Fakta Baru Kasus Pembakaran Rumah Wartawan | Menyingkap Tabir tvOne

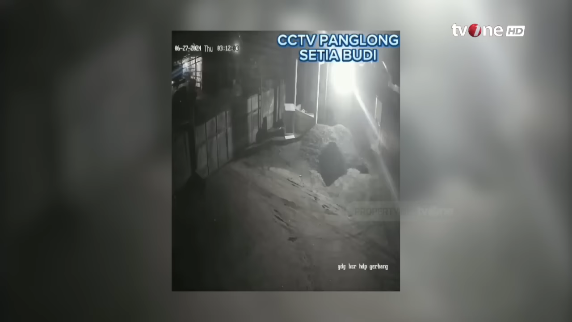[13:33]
Aksi kedua eksekutor ini pun sempat terekam kamera pengintai atau CCTV. Saat itu, terlihat keduanya mengendarai sepeda motor.